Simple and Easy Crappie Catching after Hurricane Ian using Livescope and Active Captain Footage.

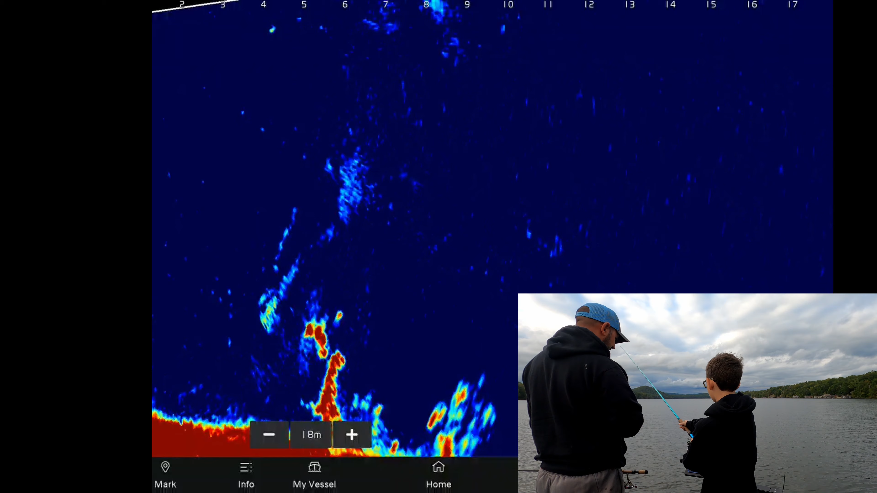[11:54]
Good job. See bait falling right here? Mm-hmm. Mm. Let it fall. Hold your rod low. That way you got the line room to set the hook.
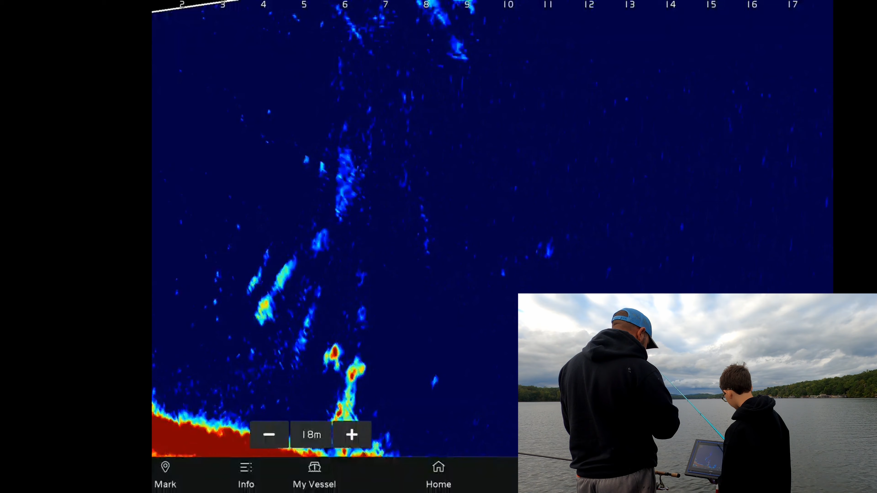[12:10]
All right, line. See your bait right there? Mm-hmm. See your goal right here, right? See how your bait wasn't as clear as the fish? Yeah.
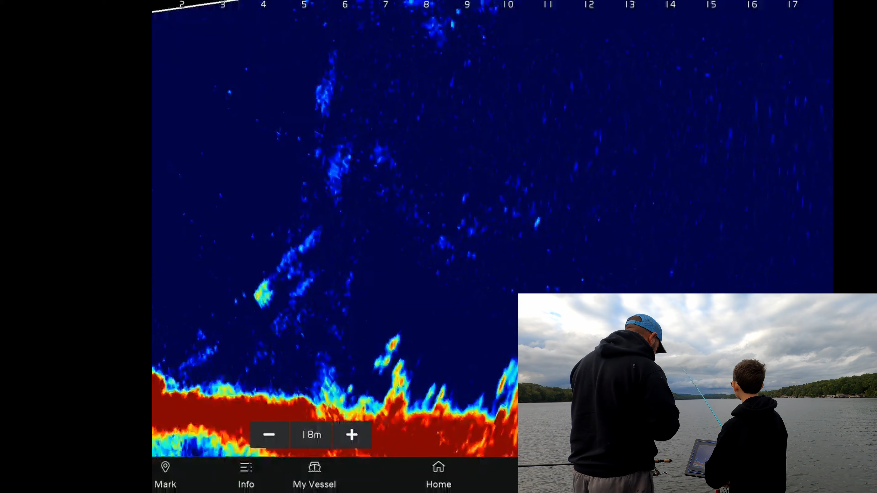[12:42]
All right, wind it in and do it again. Start trying to get you lined up straight.
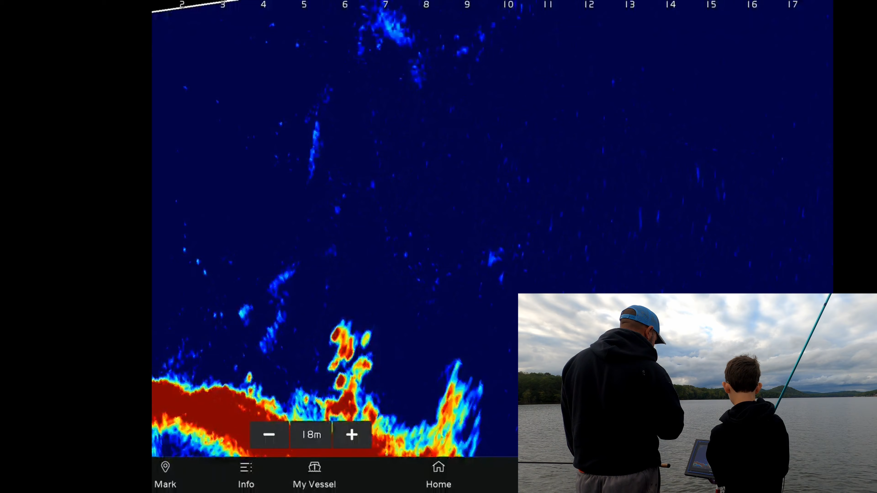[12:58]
Yeah. All right, straight out. Good job.
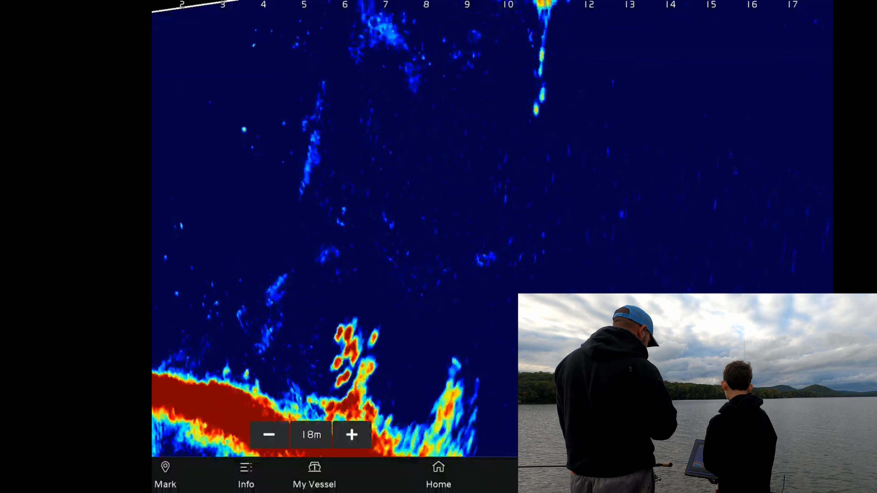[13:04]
Yep, you ever see it falling? Flip your belt.
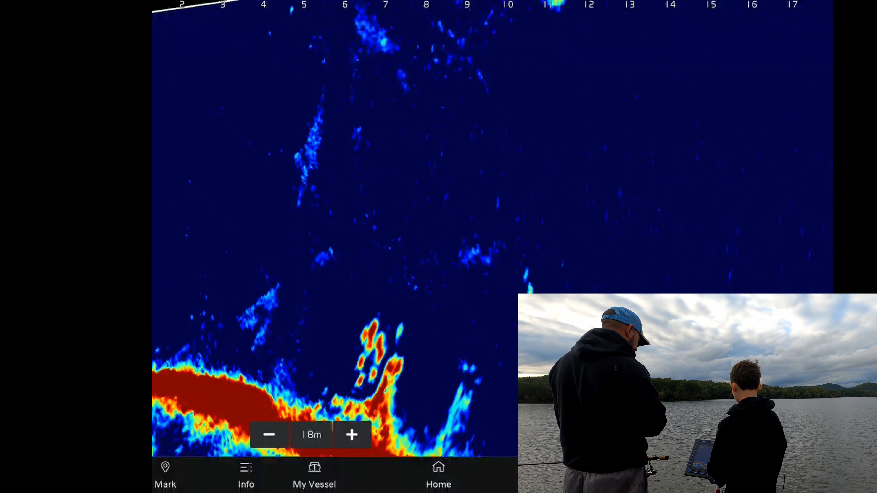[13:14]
Pull every rod just a little bit. All right, line. Use your reel to pull it up. Let it fall to the fish, but you don't want to get too high. All right, keep it coming now. Keep it coming.